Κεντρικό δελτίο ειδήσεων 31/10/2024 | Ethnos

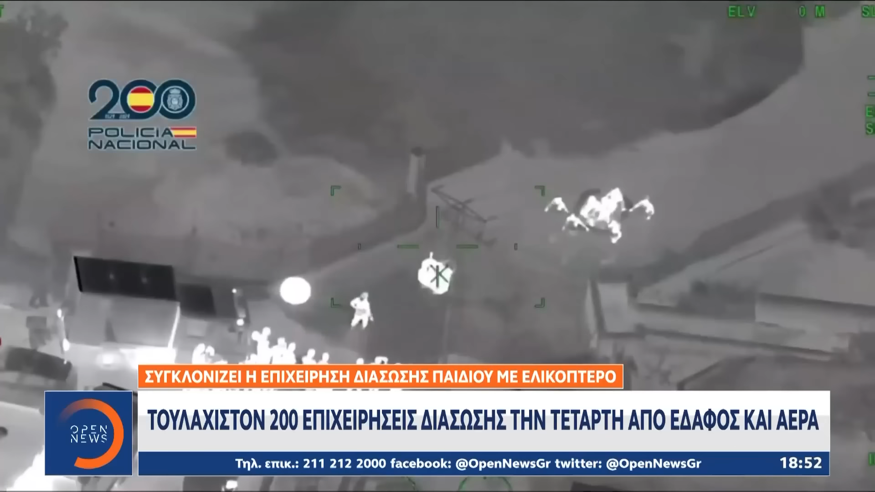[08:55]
Ένα μωρό παιδί διασώθηκε με ελικόπτερο, ενώ συγκλονιστικές είναι οι εικόνες από θερμική κάμερα drone που δείχνουν ανθρώπους μέσα στη νύχτα να είναι πάνω στις σκεπές των σπιτιών τους ψάχνοντας για βοήθεια.